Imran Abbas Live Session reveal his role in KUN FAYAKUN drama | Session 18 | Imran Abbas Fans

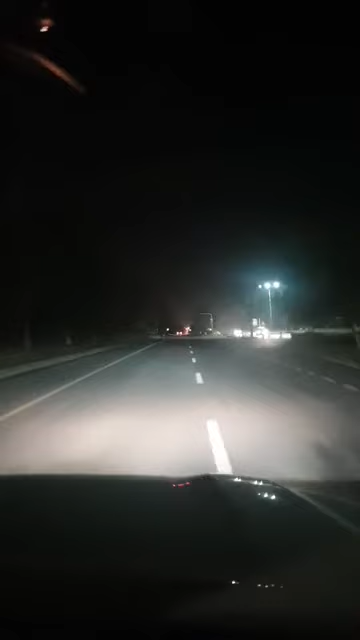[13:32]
This is Magla Road, Islamabad. Very beautiful, like one of the most beautiful roads of Islamabad. Yeah, it is. It starts from F6 and ends on अच्छा चले जी ओके खुदा हाफिज़ अपना ख्याल रखिएगा